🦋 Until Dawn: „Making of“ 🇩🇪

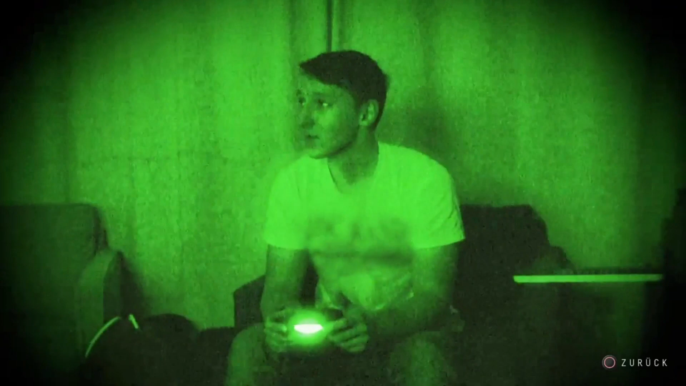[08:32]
It's as close to a home set-up as we can get it.
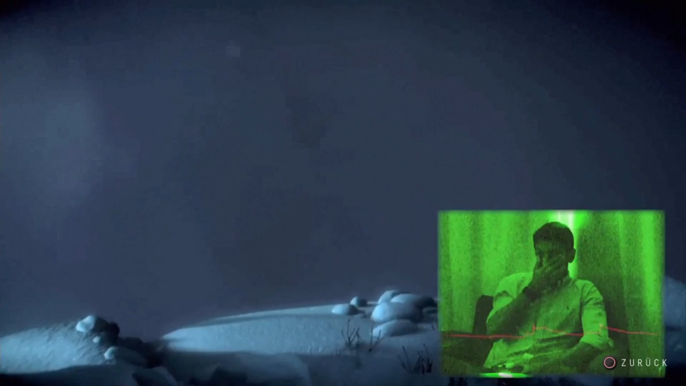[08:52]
The only difference is it's rigged with cameras and microphones that relay the data through to the next room where people are watching them play.